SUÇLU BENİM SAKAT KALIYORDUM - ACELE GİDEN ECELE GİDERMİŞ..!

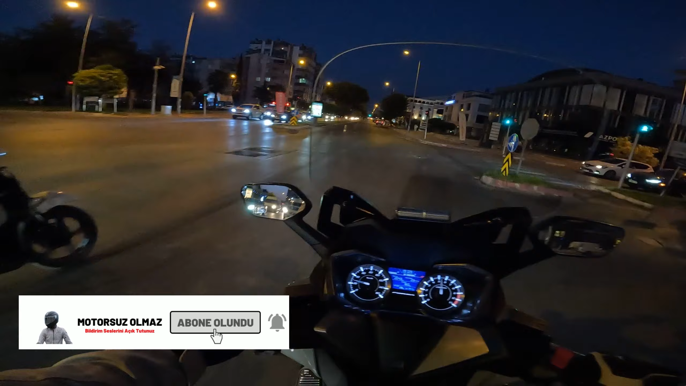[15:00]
Hadi bakalım önümüz boş. Dikkat edelim. Buradan karşıdan karşıya geçenler, sokak köpekleri vesaire olabilir. Çok da abanmamak gerekiyor. Bak gördünüz mü ben? Karşıdan karşıya geçen biri var. Belli olmuyor. Yaya geçidi ama basmamış. Bana yeşil yanıyor ama yaya geçiyor. Tehlike.